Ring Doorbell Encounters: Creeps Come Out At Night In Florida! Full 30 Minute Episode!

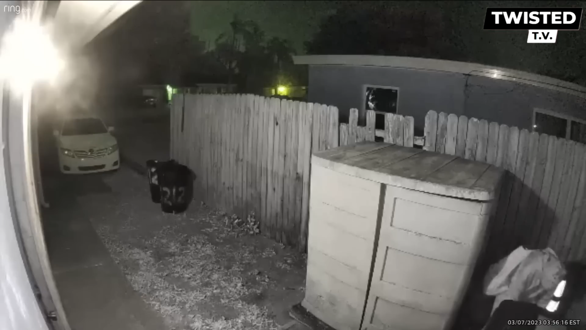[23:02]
This woman was caught early this morning on this side door video camera helping herself at a place to sit and hide. It is clear as day and very obvious she is hiding from something or someone. What? I don't know. The homeowner said their side light was even on and she still came up on the property. Luckily my son was awake to scare her off. Sleep now. Anyone recognize her?
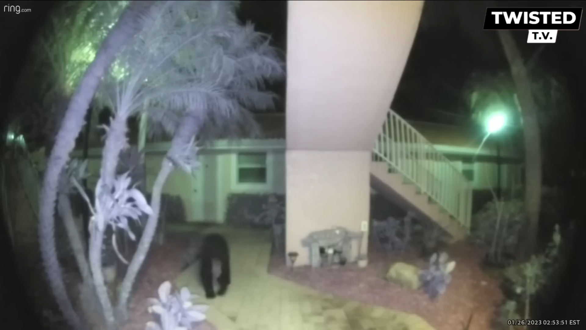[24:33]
More bears out and about. Get ready. Apparently this is normal in Naples, Florida.
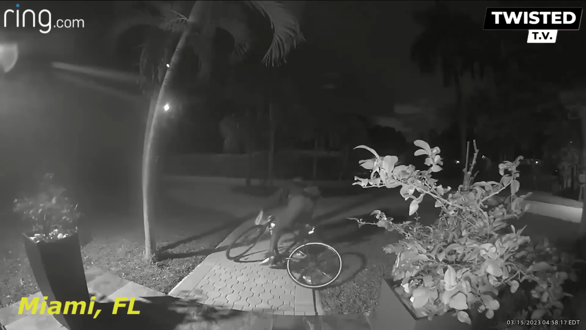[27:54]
Miami, Florida. Amazon package delivered 4:45 a.m. Amazon package stolen by a porch pirate on a bike at 5 a.m. Keep an eye out for this prowler.